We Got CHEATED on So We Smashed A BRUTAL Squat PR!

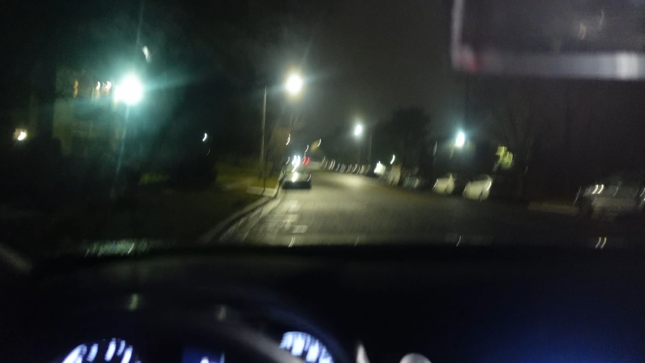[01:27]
There's two lanes. I was coming this way and it's pretty much illegal.
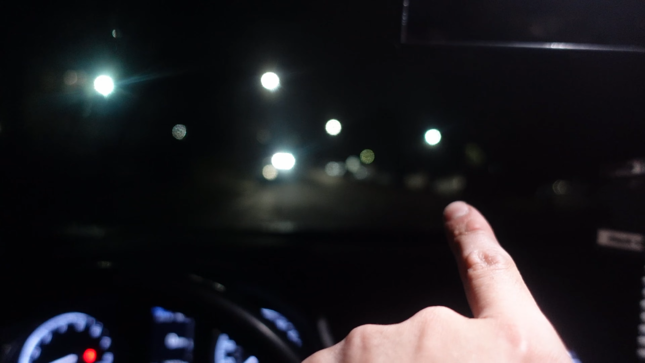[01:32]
So what I did was I was in this lane and I just swerved here and then came here. Like, you know, it's a double yellow line. And you cannot do that.
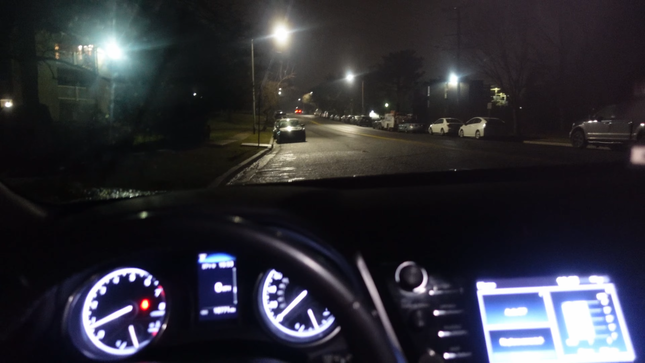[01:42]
It's illegal. You gotta like do a U-turn. I just shroom.